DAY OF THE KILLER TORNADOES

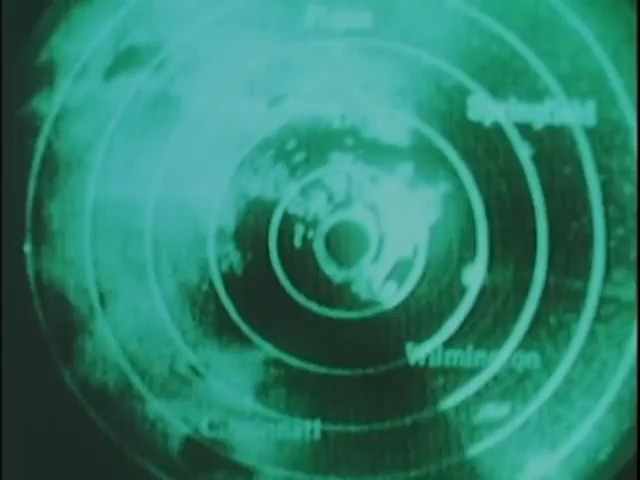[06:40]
That familiar six hook now developing off the bottom of that tornado, that thunderstorm rather. The track apparently is taking it from northeastern Warren County into southeastern Montgomery County into central Greene County.